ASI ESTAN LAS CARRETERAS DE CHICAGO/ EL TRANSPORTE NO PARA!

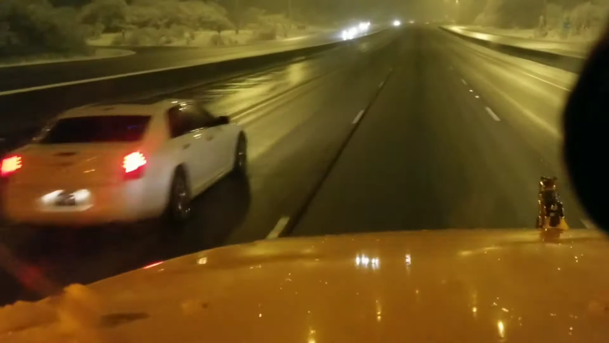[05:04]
este express, esta autopista llena de carros, ¿verdad? Pero vamos a ver cómo se pinta este día. Así que vamos a darle.